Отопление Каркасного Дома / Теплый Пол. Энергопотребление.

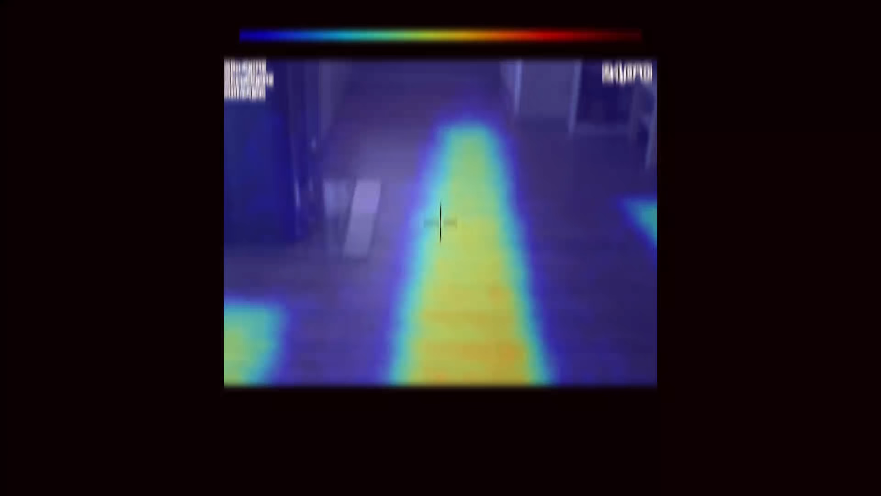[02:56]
Если стоять на место, где нет пленки, то разница очень чувствуется, где 8 градусов, а где 30.
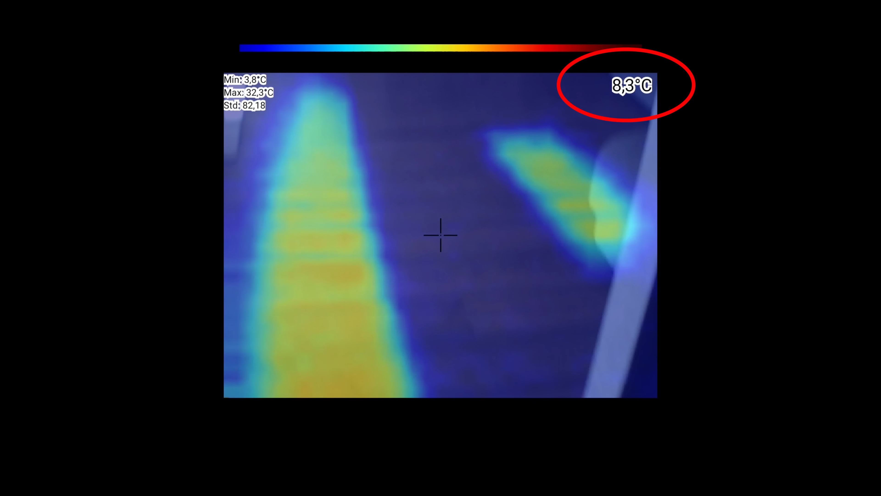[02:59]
On screen: spot 8.3°C
Через тепловизор эта разница очень хорошо видна.
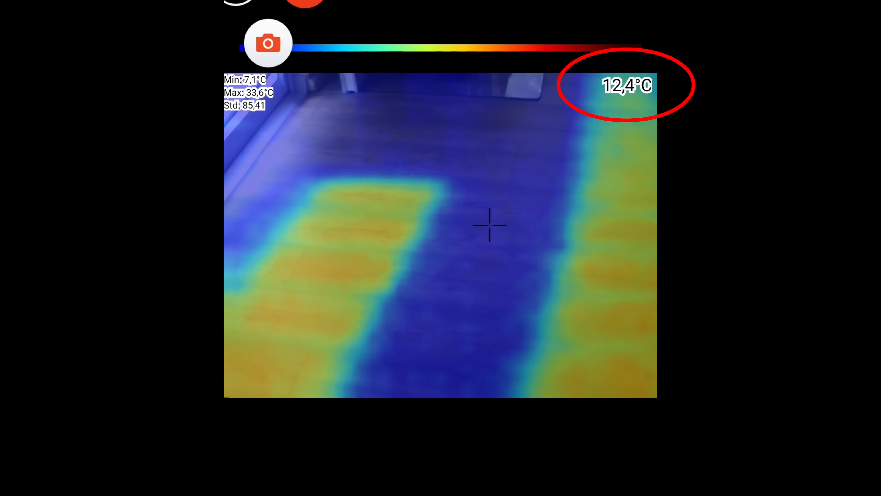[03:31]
On screen: spot 12.4°C, max 33.6°C, min 7.1°C
Температура пола, где уложена греющая пленка, все время была в районе 30 градусов, а в тех местах, где нет пленки, поднялась с 8 до 12-14 градусов.
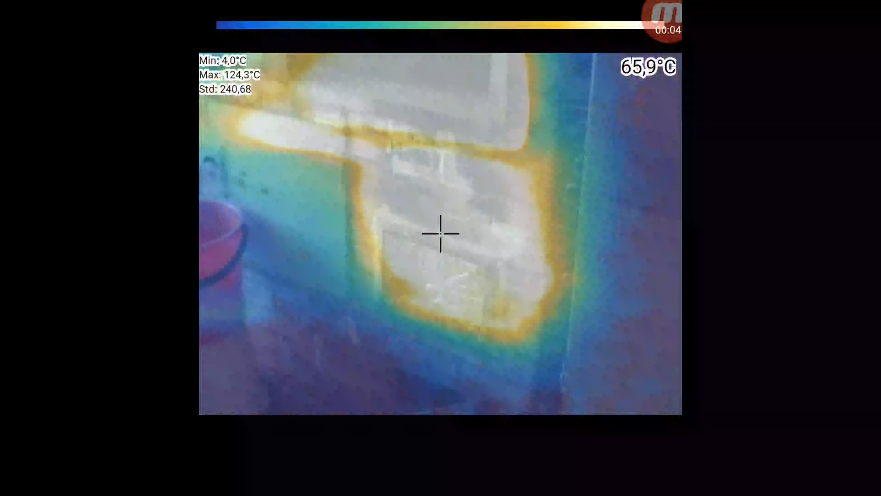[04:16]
On screen: spot 65.9°C, max 124.3°C, min 4.0°C
Протестировал такую печь у знакомых. Через тепловизор видно, как у нее распределено тепло.
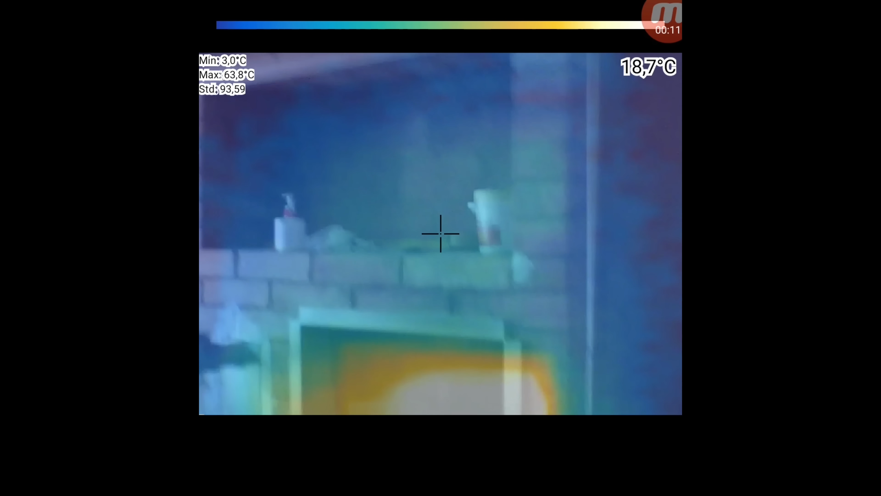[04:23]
On screen: spot 18.7°C, max 63.8°C, min 3.0°C
Держит тепло дольше, но к утру выхолаживается, поэтому дополнительно использует электрообогреватель.